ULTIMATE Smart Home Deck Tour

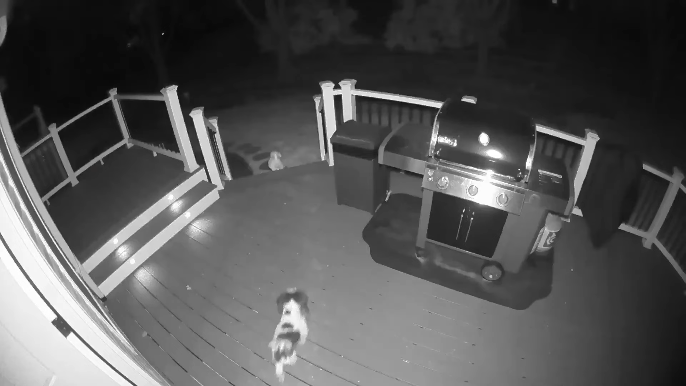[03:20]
First one is the Eve outdoor camera, which I call the grill light.
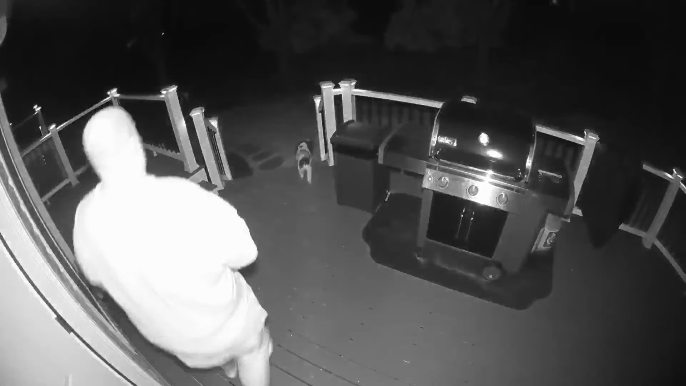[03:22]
I have that triggered from the Leventon scene controller. Absolutely love this switch. It is a Wi-Fi switch.
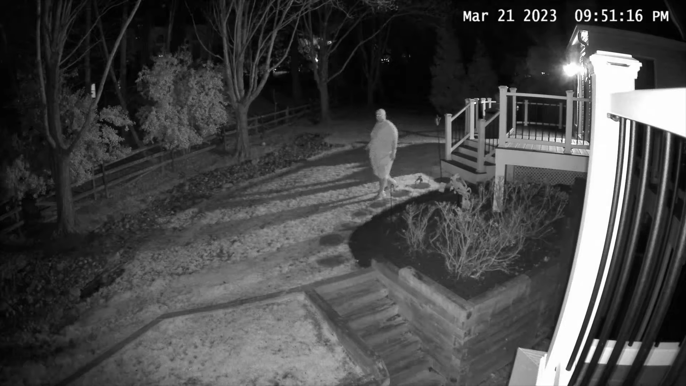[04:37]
Also have a Eufy S40 solar panel camera.